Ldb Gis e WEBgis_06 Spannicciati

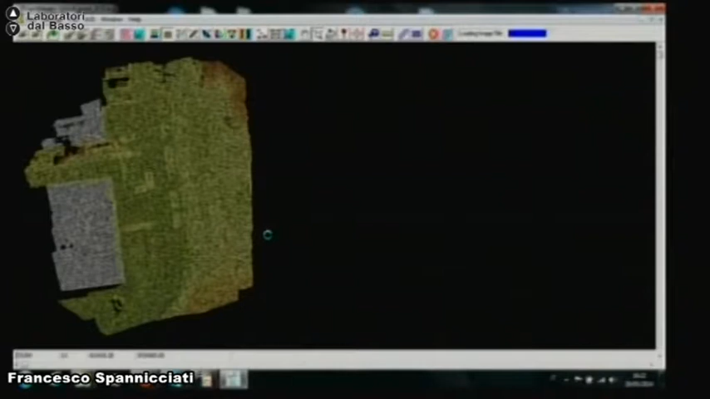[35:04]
Questa ma vedrò una nuvola dei punti dove ogni punto ha il suo colore.
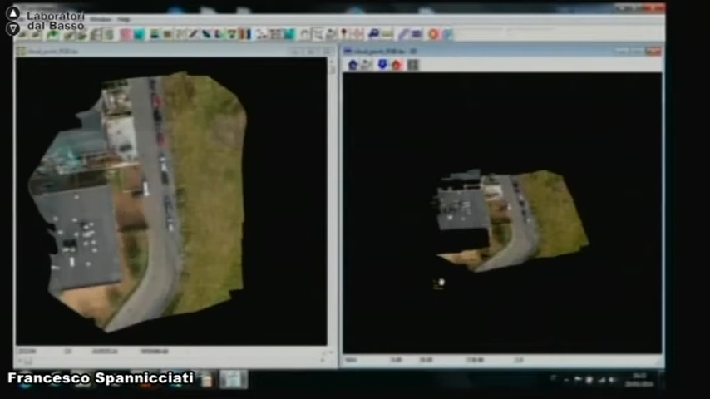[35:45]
La cosa però più interessante è che da questa nuvola di punti posso ottenere un modello 3D in automatico. Quindi io ho fatto un volo, il volo è durato 1 minuto e mezzo, sono tornato in ufficio, ho elaborato con il mio software le immagini e ora ho un modello 3D. Capite che questo è uno strumento per gli usi che probabilmente servono a voi, serviranno a voi nella professione, molto potente.
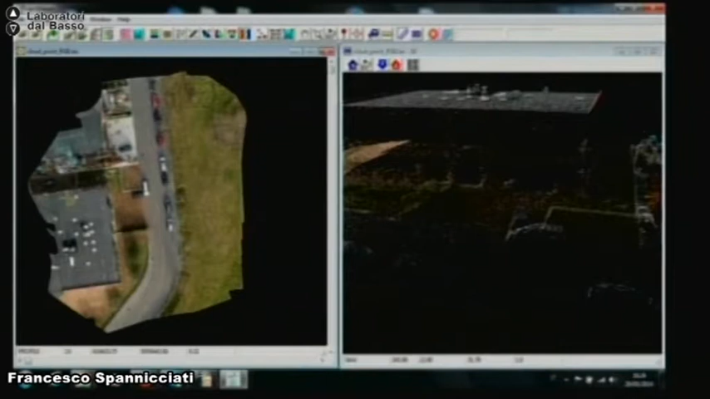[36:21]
Perché in pochissimo tempo, con costi ridotti, ci consente di fare questo, per esempio. Di fare una sezione.
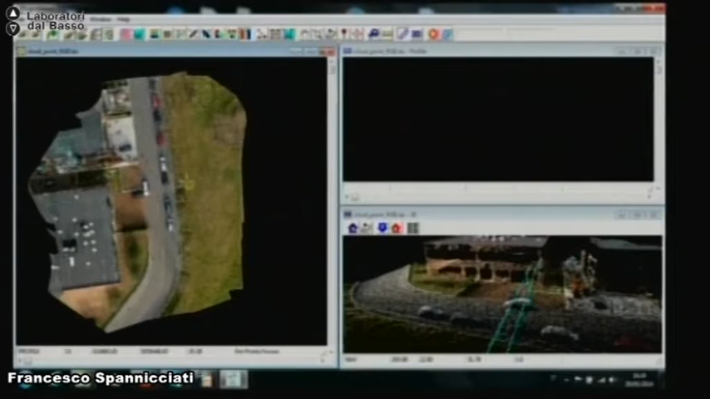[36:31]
E ovviamente sulla sezione posso fare misure, posso fare un profilo, posso fare quello che voglio. Sono strumenti di mappatura rapida e ovviamente non è che possiamo immaginare,
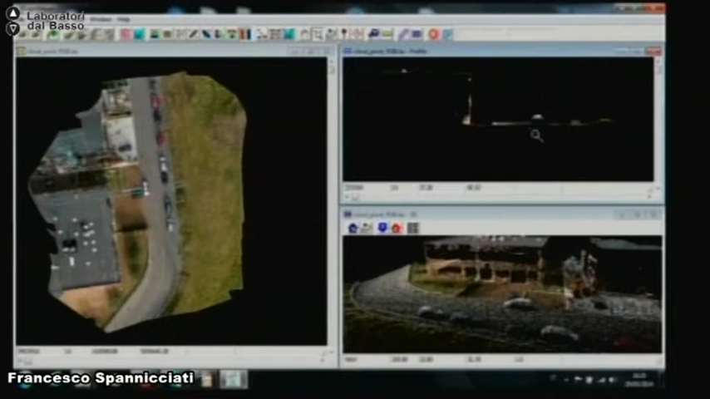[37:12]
cioè non possiamo pretendere che ciò che viene fuori da questo modello 3D sia un risultato comparabile con un rilievo topografico di precisione. Però, rispetto a quanto costa, rispetto a quanto mettiamo in campo, insomma, è uno strumento efficace.